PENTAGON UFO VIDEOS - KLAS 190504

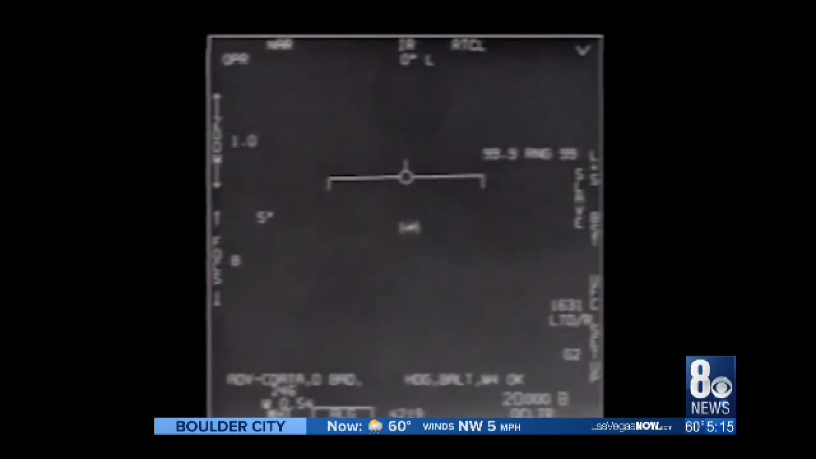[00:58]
Navy's 2004 encounter with an object called the Tic-Tac UFO. There's a whole fleet of them, look on the NSA.
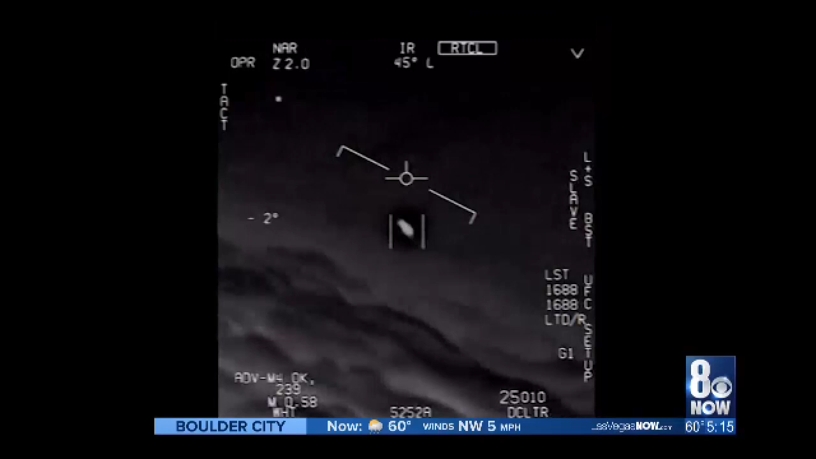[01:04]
The 2015 incursion by multiple unknowns off the coast of Florida, dubbed Gimbal. Hey, Gimbal! And a zippy craft aptly known as Go Fast.
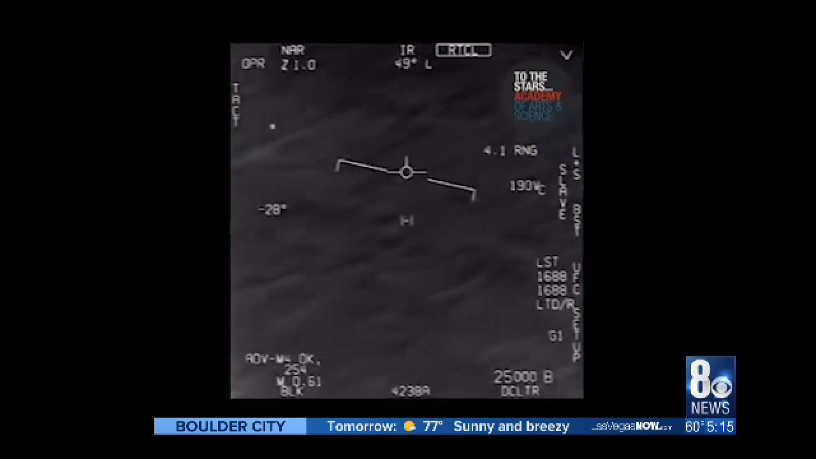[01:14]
Two of these three videos were made public in December 2017,